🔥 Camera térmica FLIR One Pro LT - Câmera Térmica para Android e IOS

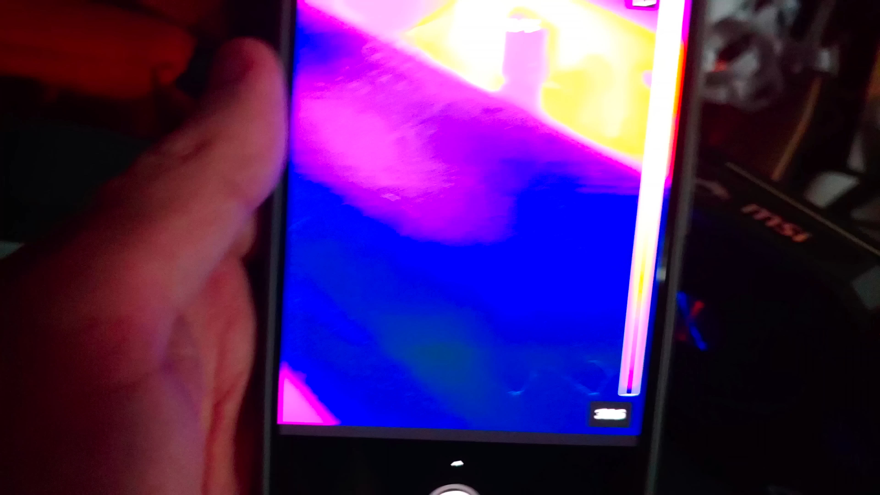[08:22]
Vou chegar mais pertinho aqui para vocês verem.
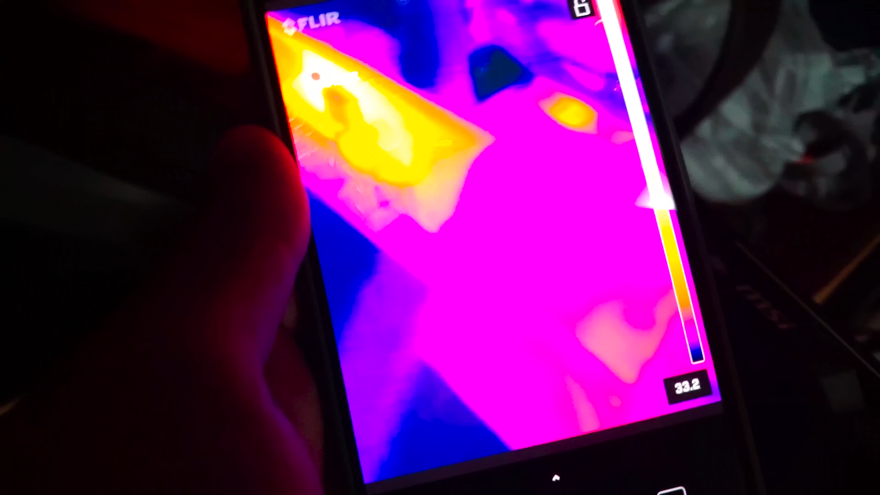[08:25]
A temperatura não está aparecendo, não está visível.
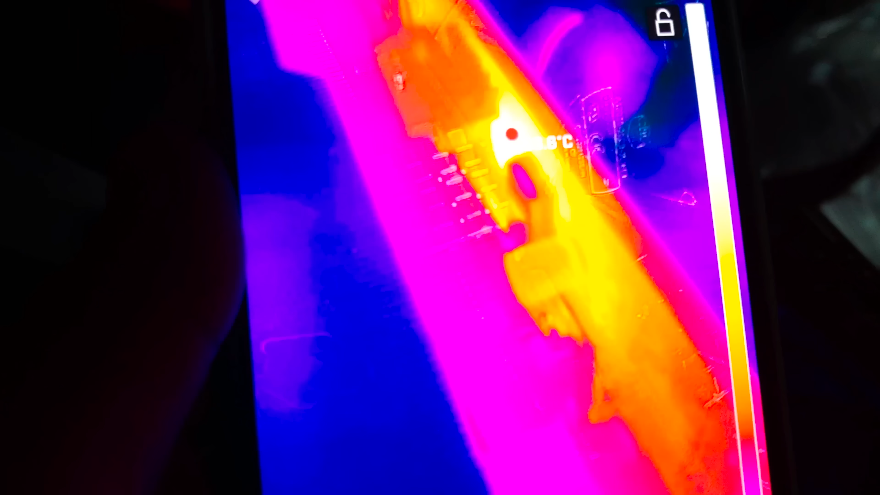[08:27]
Esse carinha está se distoando ali.
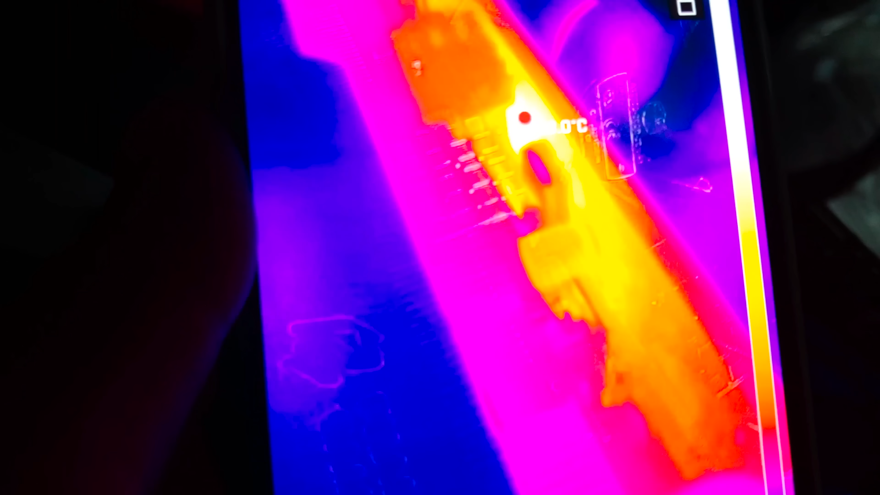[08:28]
Alguma coisa está causando que ele está bem quente, velho.
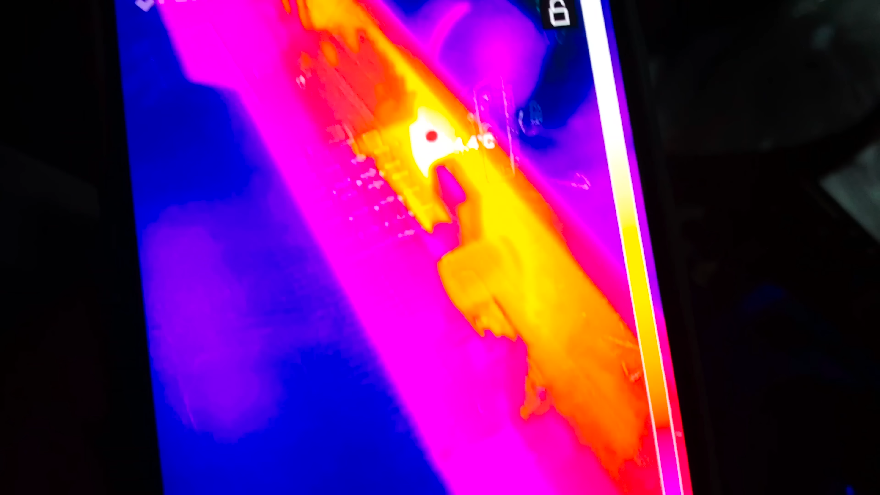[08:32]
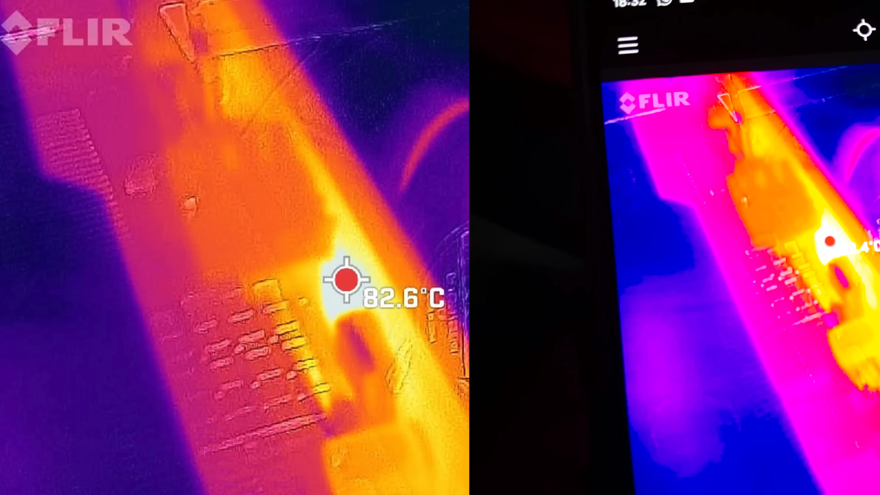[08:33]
On screen: spot 82.6°C
Vou até tirar uma foto aqui, tirou no 82 graus. Depois eu vou passar para alguém para descobrir se é assim mesmo.
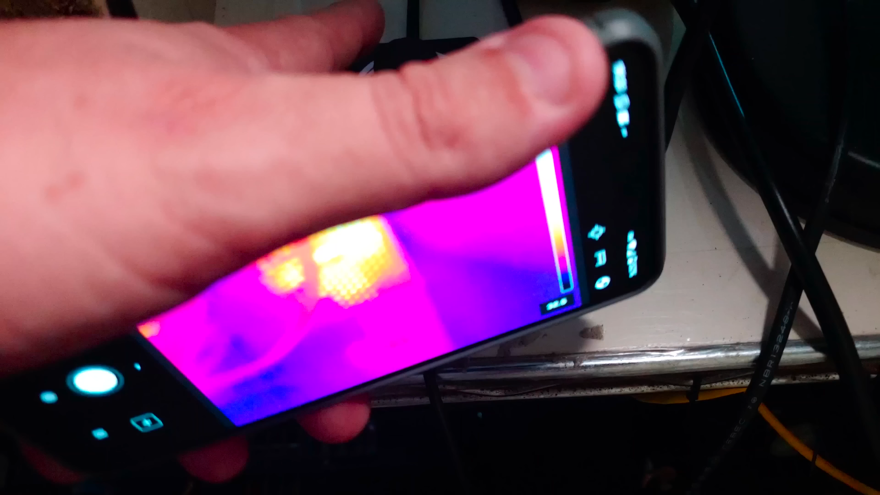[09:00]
Eu deixo aqui mais ou menos no 70%, 80%. Vou deixar aqui minha câmera térmica. Vou diminuir aqui um pouquinho para vocês terem uma noção. Mas ele esquenta muito. Eu estou pensando até em comprar um outro controlador, porque esse aqui eu acho que não tem coisa... Não está bacana.
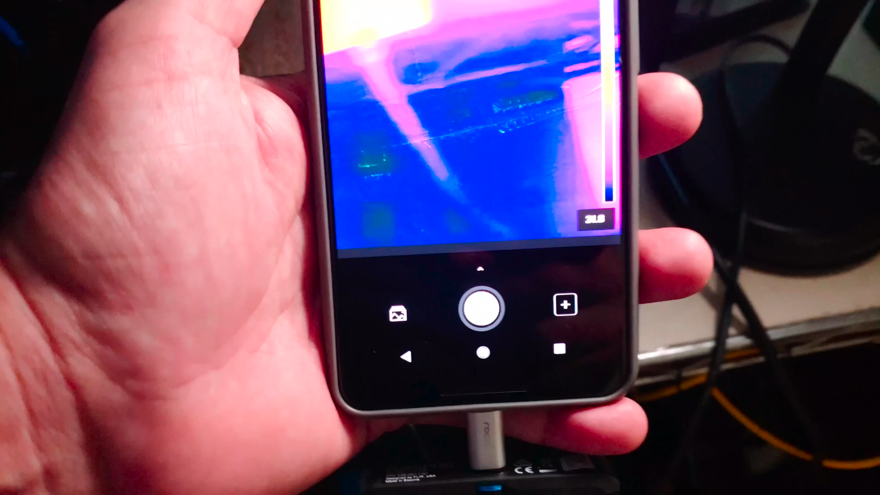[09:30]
Eu vou tirar ele daqui e simplesmente a mesa ficou quente agora. Onde ele estava?
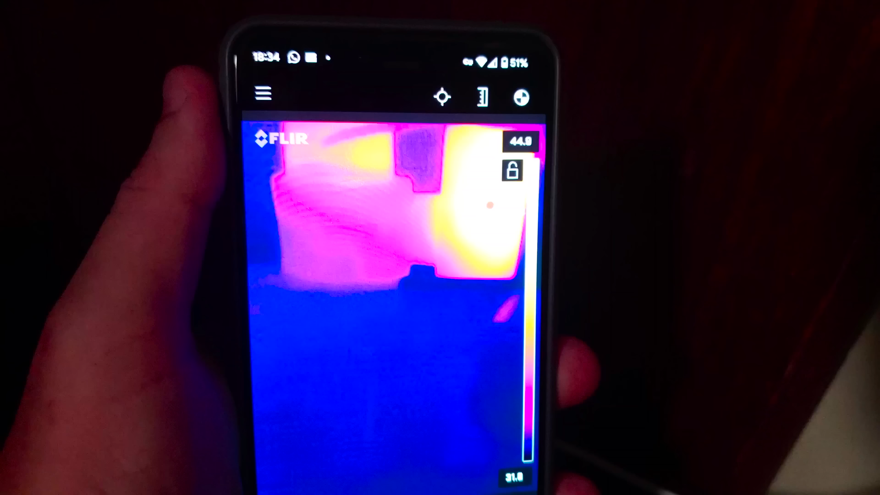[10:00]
E quando a gente olha, olha lá, 44 graus.
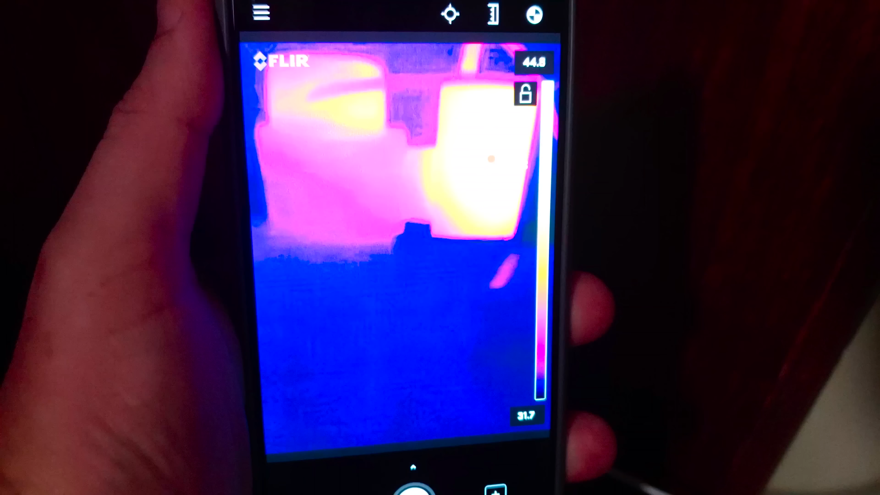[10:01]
Não é nada demais, mas eu já vi alguns problemas realmente aí com derretimento de carregador de roteador.